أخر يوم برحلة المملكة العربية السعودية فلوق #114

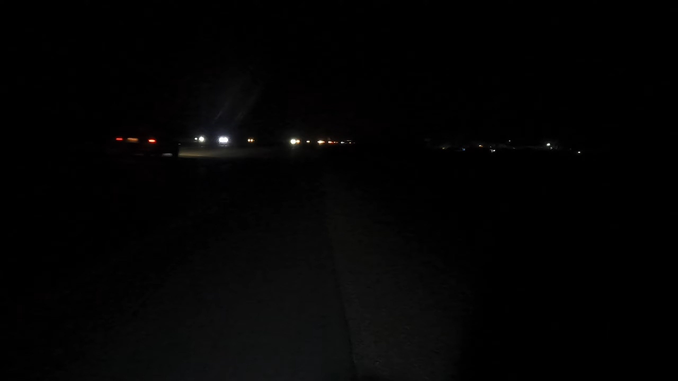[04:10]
طفي الجوال ونرجع نكمل دربنا. سكاني دوريات على الطريق على الشارع العام، بقى بس 26 كيلو عليها فواصل.
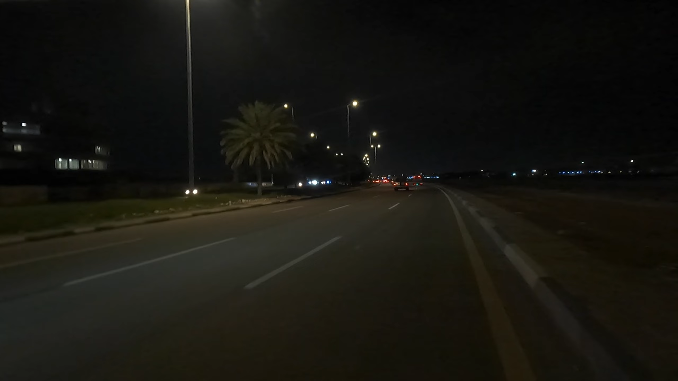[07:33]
تجيك الزحمة. حاليا كلش خفيف لطيف كذا.
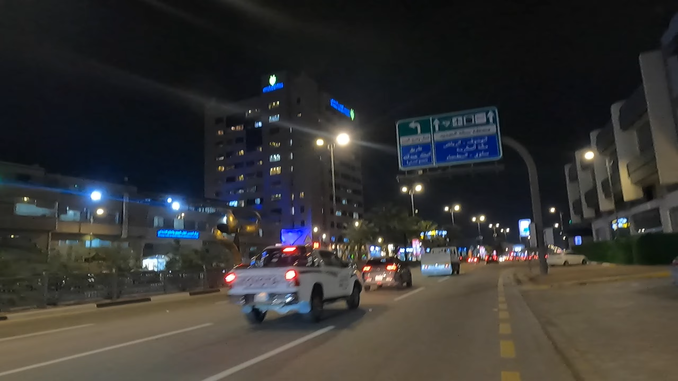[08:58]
اي على الريح الطيبة تمشي على الشارع العام. هذه شوي زحمة، ها هذه الزحمة يا بعدي. هلا هذه شارع الظهران، شارع الظهران يا الربع.